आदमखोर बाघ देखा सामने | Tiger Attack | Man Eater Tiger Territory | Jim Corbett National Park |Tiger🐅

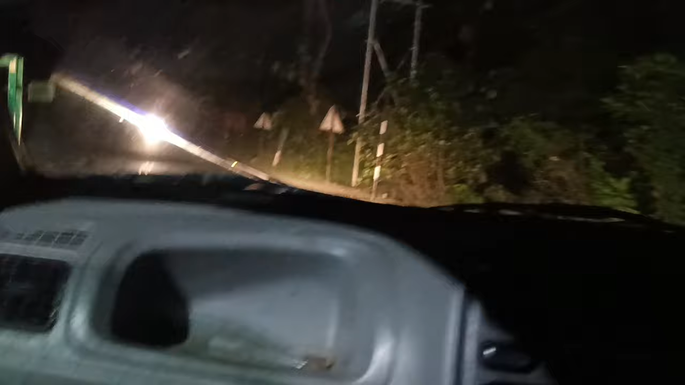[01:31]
यहां से पूरा गाउं दिख रहा है यह देगी और काफी खुबसूरत में